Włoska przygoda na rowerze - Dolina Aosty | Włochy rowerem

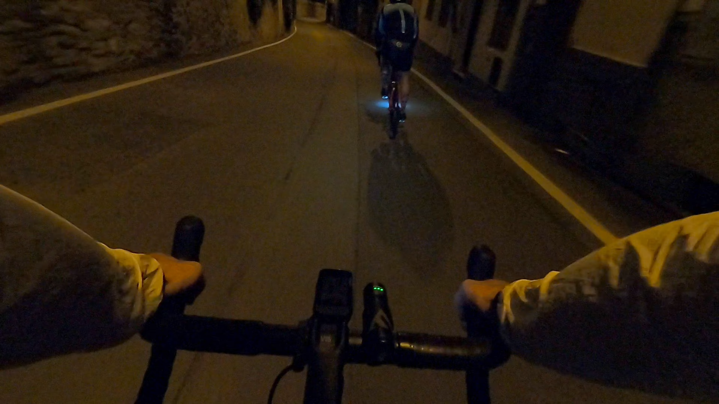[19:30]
Jednak w związku z tak dużą obsuwą musieliśmy zrezygnować z naszego pierwotnego planu i poruszaliśmy się głównie głównymi drogami. Zostało 10 km, to niecałe.
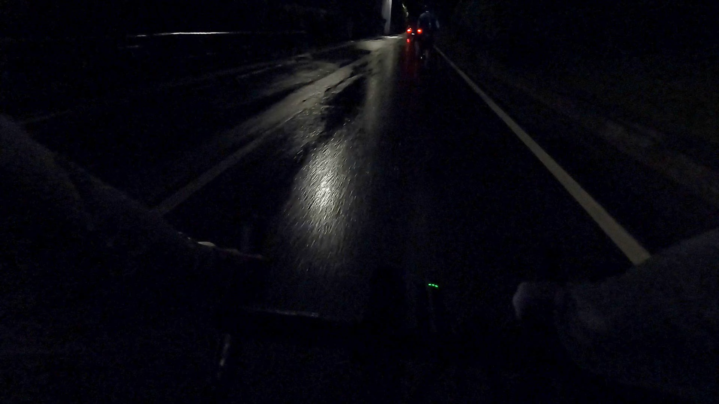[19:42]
I ta burza, która tam była, to chyba w nią wjechaliśmy trochę. Znowu zaczęło padać, jest mokro. Na miejscu, czyli w Cynthii,